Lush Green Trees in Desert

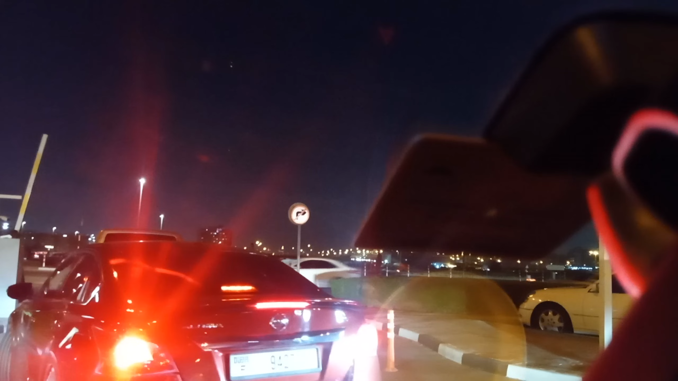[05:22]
वो पैरेलल गाड़ी दूसरी लाके बीच में घुसा दी, और सबरना भी कोई चीज़ थोड़ी है कि रुक जाए, नहीं तो रूल्स फॉलो भी होते हैं और बेसब्रे बेचैन लोग भी होते हैं हर जगह पर, हर तरह के लोग।